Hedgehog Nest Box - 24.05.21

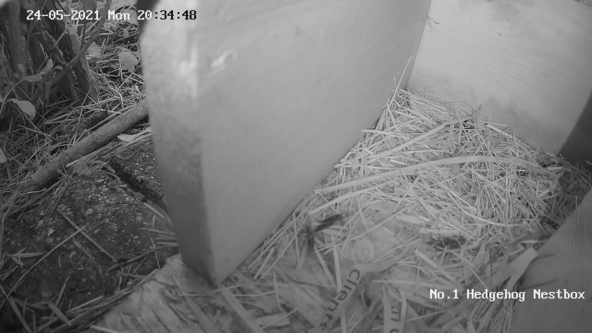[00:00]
We were having a look at this particular Nespot camera, and then this happened. Yep, it's a little bird being pushed out by a hedge pig. And as you can see, he's got the defensive frown and he's just pushing it out.
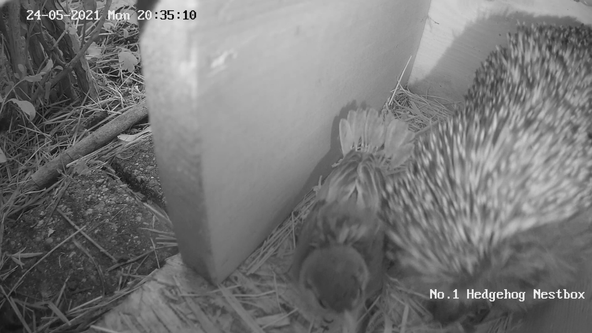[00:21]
And obviously it decided it wants to go into the nest box, because it was nice and cosy in there. And he's just decided that he's going to evict it. And there he goes, he thinks, yep, I've got rid of it. Looks like he's going to go back inside. As you can see, that boral hedgehog has got a big tick just under his ear.
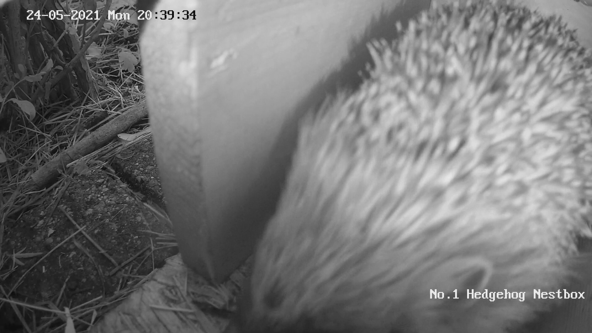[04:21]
But he's having a little bit of a sniff. Assessing it. Maybe that's how, you know, what he was doing. He was just coming out to assess the situation. Anyway, he's decided to go back in. Quick shake there. And he is going back in for a little bit of a snooze. And he comes out probably, I think it was about 10-15 minutes later. When it's a little bit darker. But there you go.